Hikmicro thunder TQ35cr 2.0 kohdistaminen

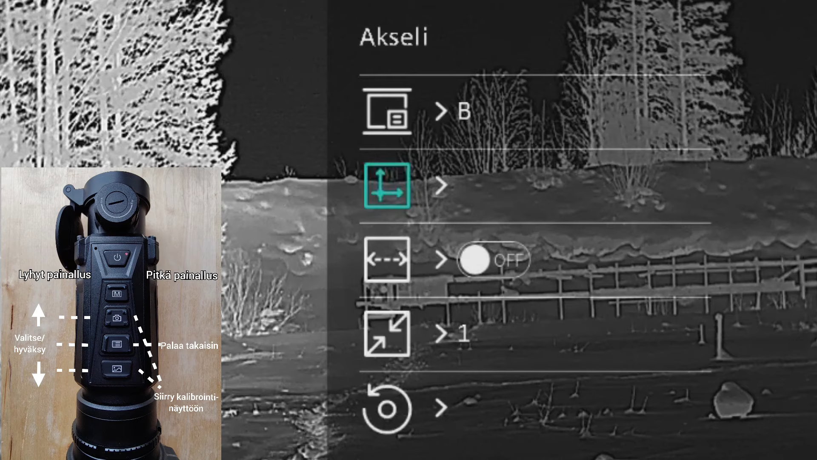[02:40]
Eli painetaan siitä, jonka jälkeen ylhäällä näkyy X-akselin liikuttelu.
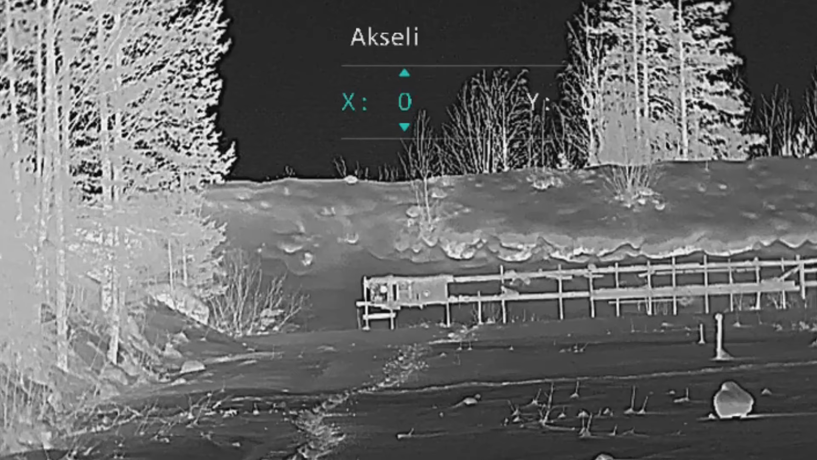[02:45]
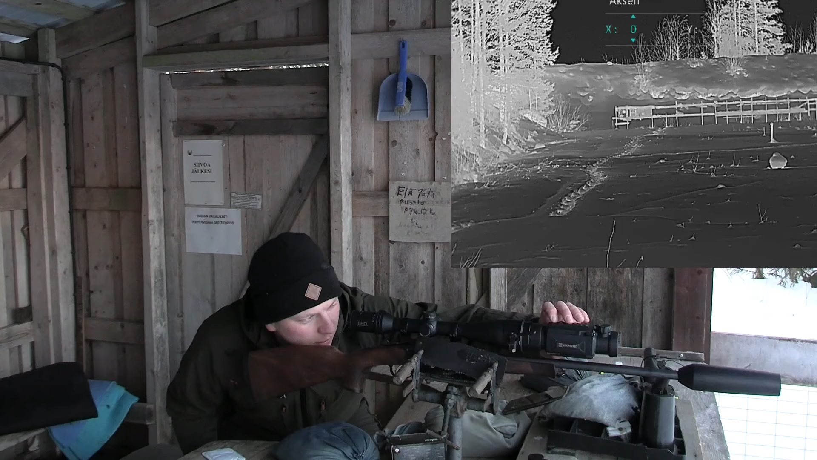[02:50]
Ja nyt kun katsotaan tästä näin, niin painamalla alaspäin kuva siirtyy tuolla sillä tavalla, että ristikko siirtyy lähemmäksi sitä lämpökohdetta. Hyväksytään se painamalla keskinäppäintä.